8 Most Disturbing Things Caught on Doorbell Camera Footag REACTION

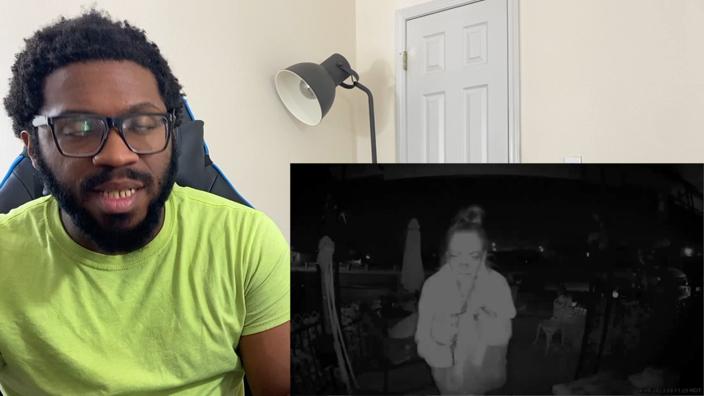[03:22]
It's unknown what would have happened if they entered the house. They would have had a fun time inside all their asses. That sounded so wrong. Because they're not having Chipotle. You know? They're not praising God. They're not having no fucking tea party.
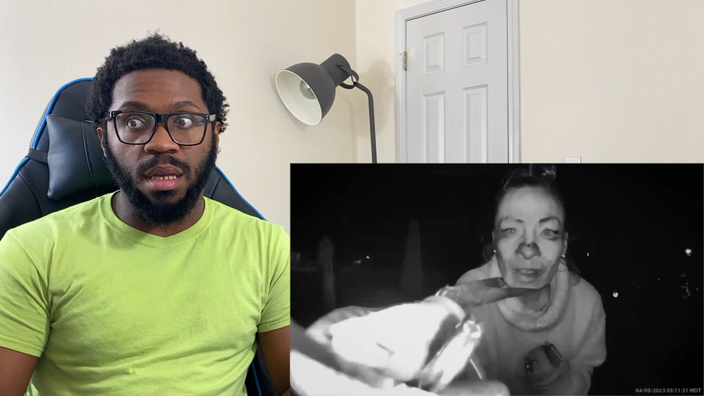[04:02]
The homeowner was sleeping when the clip was recorded. It wasn't until he woke up and saw a notification on his phone that he found out about it. He reviewed the footage, horrified. This is what he saw. A woman is shown trying multiple different keys to get into the house and even looking around for a hidden one. You look batshit crazy.
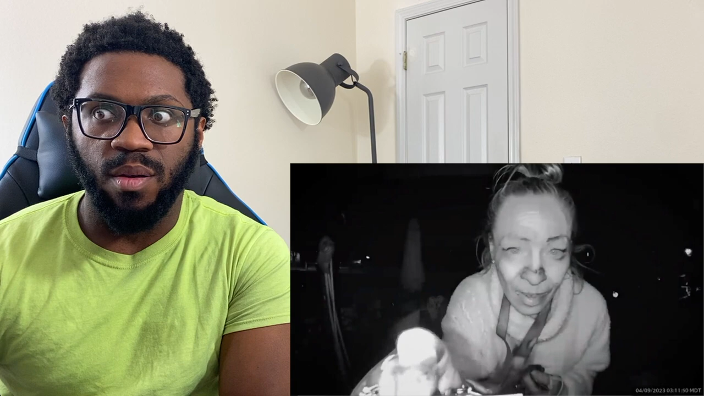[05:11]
The homeowner claimed that he had never seen this woman before. He said that she later started throwing rocks at his car and trying those locks. It's likely she was under the influence of something. No shit! Multiple times, she tries to insert keys into the doorbell camera itself. After a few minutes, she walks off and was never seen on the property again. Her intentions are unknown.
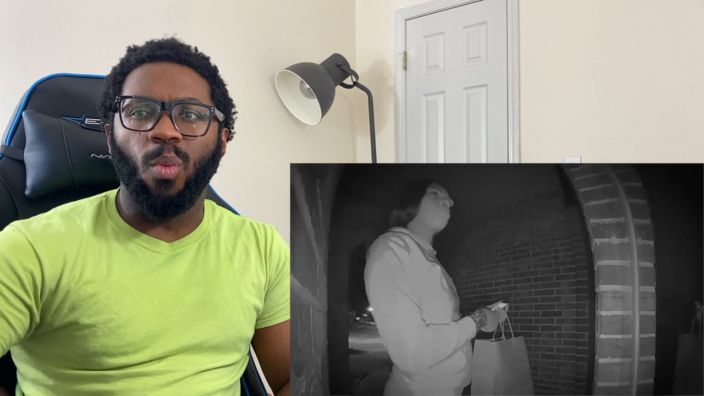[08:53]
Only the homeowner had... 1:20 in the morning? That's 1:20 in the morning? Who the fuck? You got McDonald's? What you got? Waffle House? What else? What's open? I don't really eat that late. And I also don't know what fast food joints are open that late.
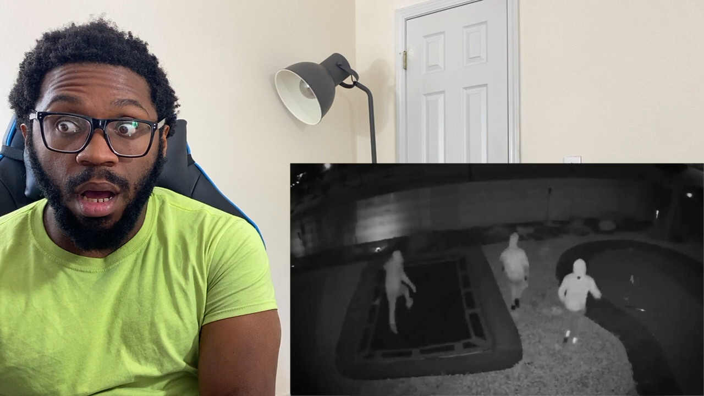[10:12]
The first video isn't as concerning.
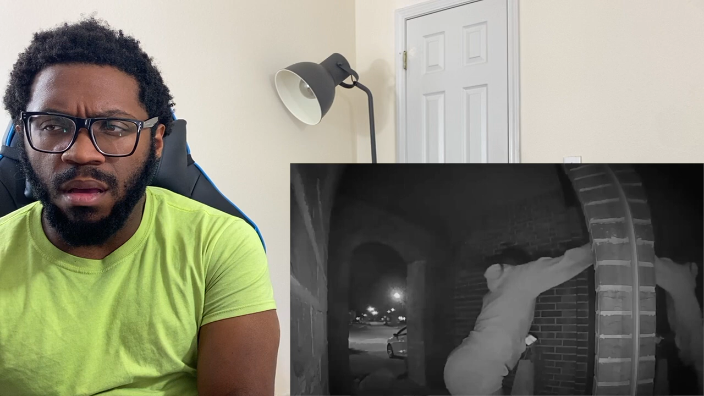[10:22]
A woman standing at the door, claiming to be with DoorDash from 1:20 a.m. to 2 a.m. This could be written off as a determined delivery driver. Whoa, wait a minute. You waited outside from 1:20 a.m. to 2 a.m.? You ain't DoorDash. Ain't nobody about to wait outside for that long. Unknowingly had the wrong address. But it was the backyard footage that was genuinely concerning.
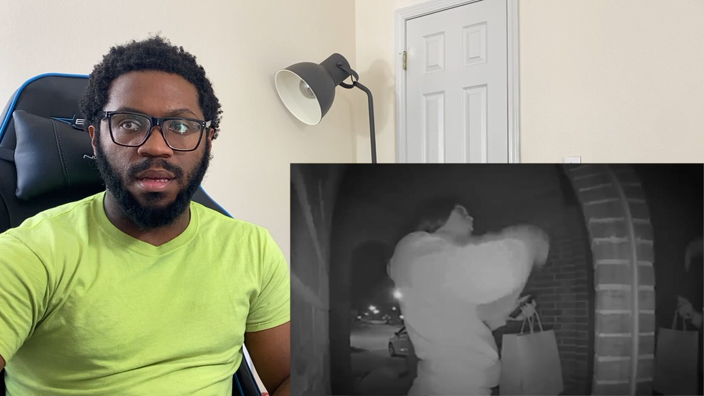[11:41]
Oh my God. But when no one answered, they resorted to trying the backyard while the fake DoorDash deliverer stayed out front as a distraction. I knew something was up. Cause now she in cahoots with the four eggers in the back. Cause you had me at the, see, this is where I knew it was cocked up. At 1:20 in the morning.
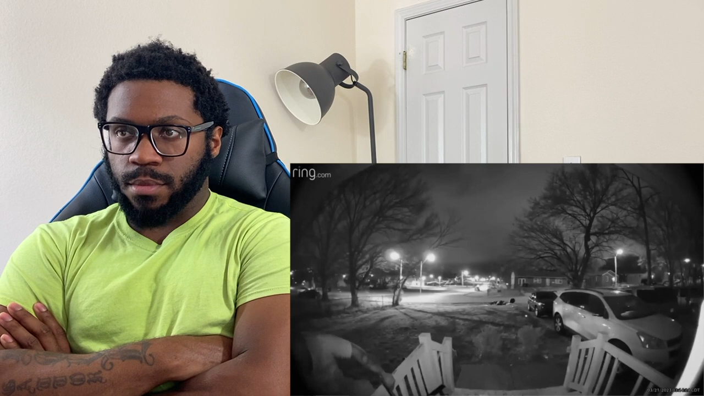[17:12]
He was trying to stay out of frame as he attempted to take the Ring camera off of the home. Inside the home was a woman and her son. Damn. The man was the woman's ex-boyfriend. He failed to remove the camera, so he left, but returned 30 minutes later. This time, he had a cloth to cover the camera. I feel like there's enough evidence.
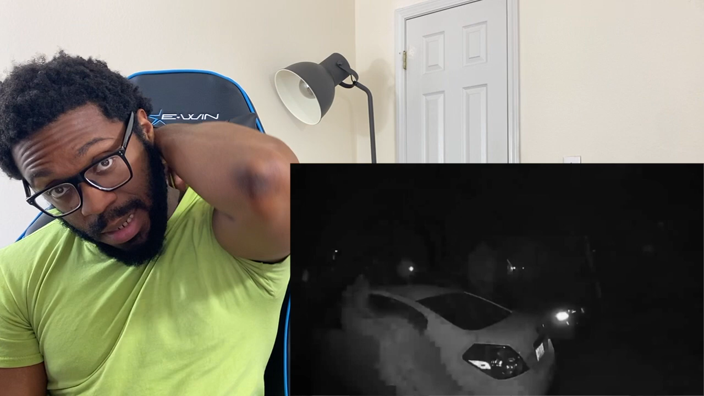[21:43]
I don't know how good a black bear nose is. I'm pretty sure it's pretty goddamn good. It shows a man ringing the doorbell to this home in Rochester, New York. Immediately after, he hides behind a parked car. He's seen crouched down, holding some kind of club in his hand, breathing heavily and sweating profusely. He nervously looks back and forth from out at the street to back at the house's front door.